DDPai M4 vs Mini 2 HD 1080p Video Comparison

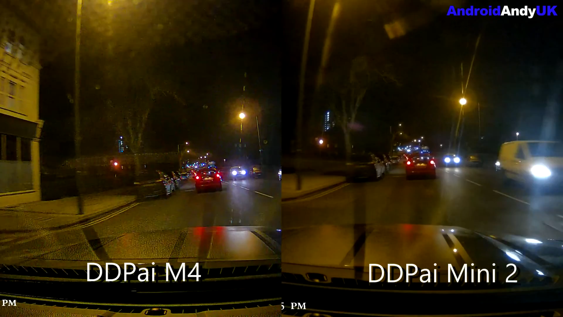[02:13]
February so it's not really gonna happen so here's some a low light footage I think we still got two minutes this to go you know never mind I'm sure everyone's having fun again low light so m4 I think still looks the better camera slightly better detail you get a fair bit of reflection off both of them there's more is it the more is that yeah I think there's more of the old lens lens flare lens glare the the kind of the lights shrieking out of the lights and the mini 2 than there is on the m4